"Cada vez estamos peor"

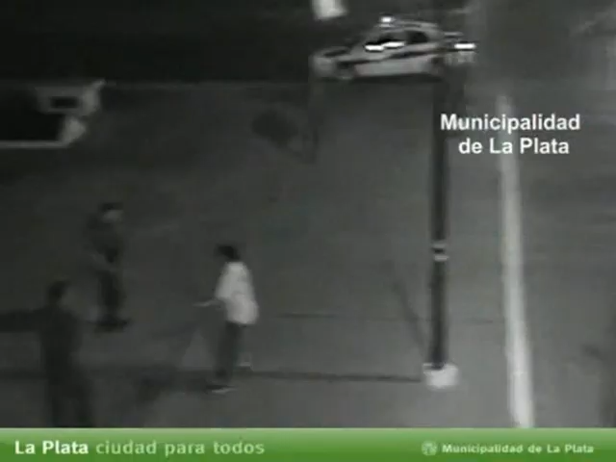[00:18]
Uno de esos disparos aparentemente pega en el piso y
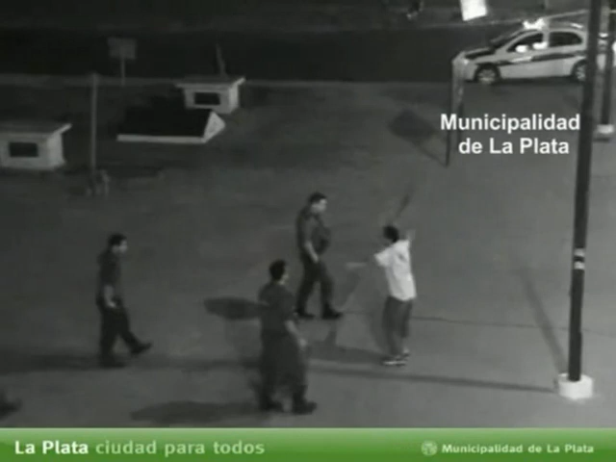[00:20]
impacta a mi cuñado por debajo del chaleco. Y bueno, después la persona esta tratan de asistir a mi cuñado y salen,
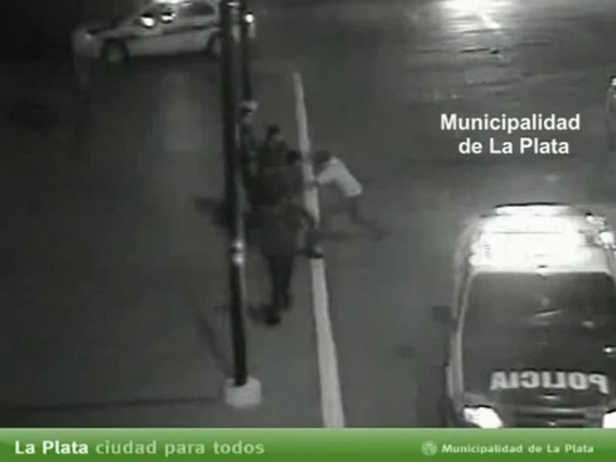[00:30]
la persona sale corriendo, inclusive entra con el arma dentro de la fiesta de vuelta y después, bueno, lo llevan a mi cuñado, lo detienen a esta persona y lo que no aparece es el arma. El arma desapareció. Y bueno, después lo intervienen a él y
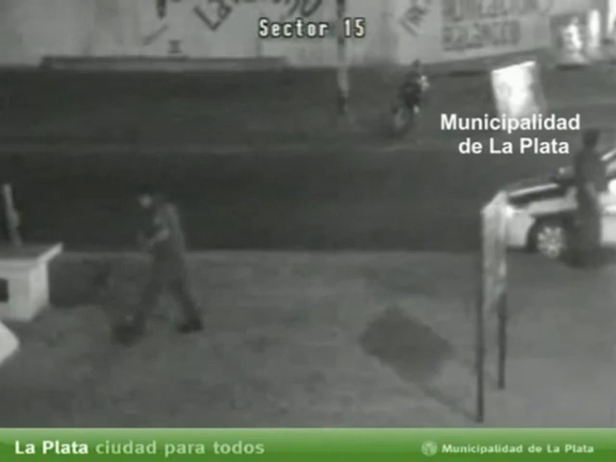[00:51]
no resistió, o sea, el impacto fue mucho para él. Desde muy chico dedicado a la fuerza, tiene 38 y desde los 20...